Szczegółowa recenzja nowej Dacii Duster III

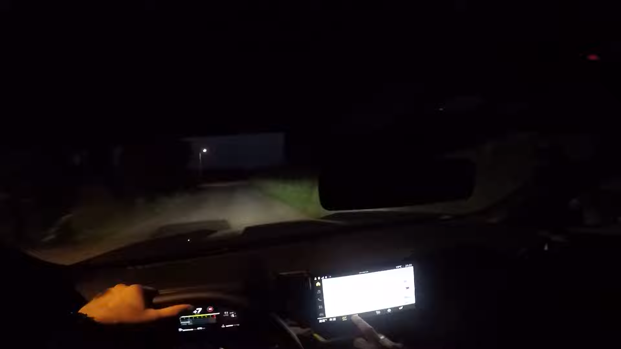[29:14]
Zaraz sobie to spróbujemy zrobić. Wygląd. O, tutaj dopiero dajemy noc, tak? Więc nie ma automatu, niestety. To jest trochę wkurzające. Światła bardzo spoko. Dobrze świecą, jak widać. O, i mamy automat, właśnie się nam włączył, długie światła. I...